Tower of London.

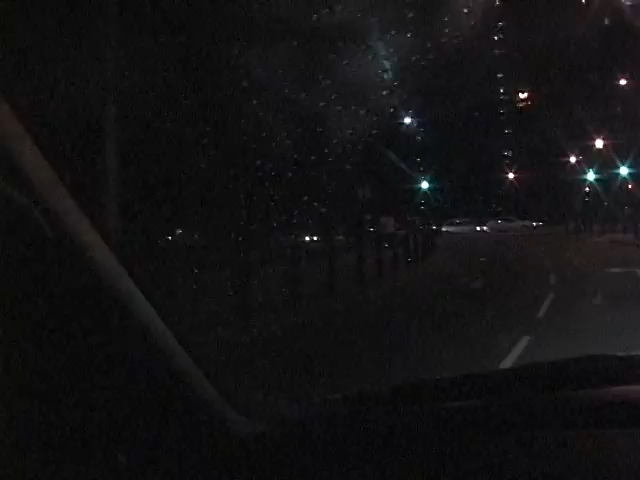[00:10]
But this is a lovely road up there, isn't it? Oh, yeah. It's beautiful. So you've got the Tower of London on your left here. You can see it. This is the Tower of London Wednesday. Oh, here? On your left. Stop looking through your camera. Holy shit.
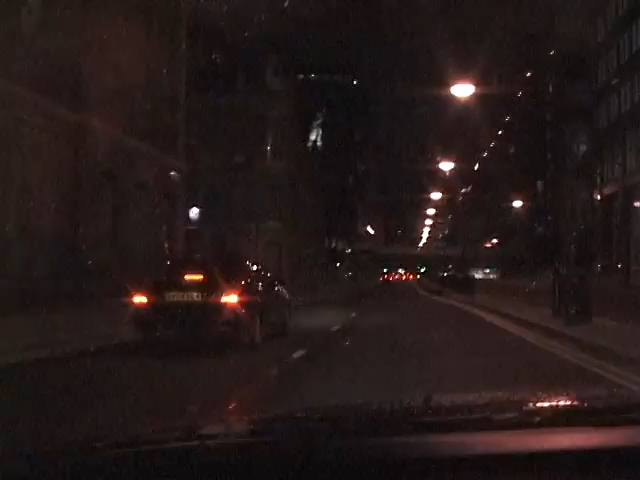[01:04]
It's now a trading house. Oh, I see, okay. So this is what used to be the old Billingsgate Fish Market. So if you look through the buildings Wednesday, you can see the Thames. Now, we'll be driving alongside it shortly. Yeah. Okay.